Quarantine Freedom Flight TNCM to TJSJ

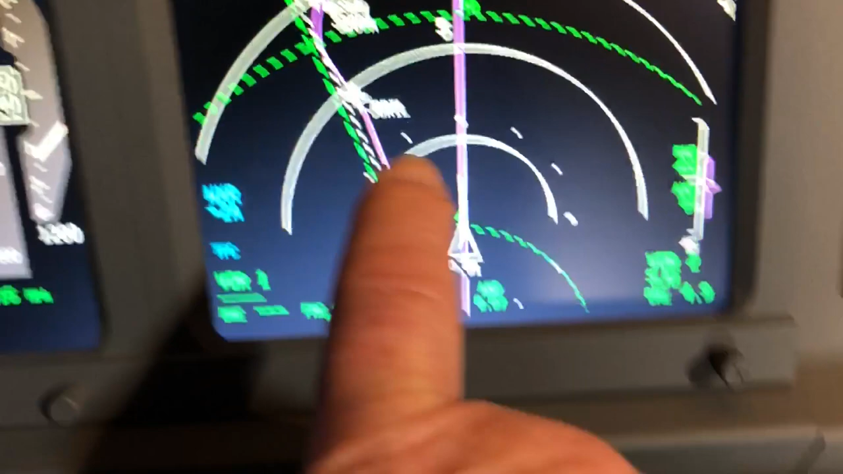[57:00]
to the Wesson 2, and then we'll swing around, come in on final to land on runway 08.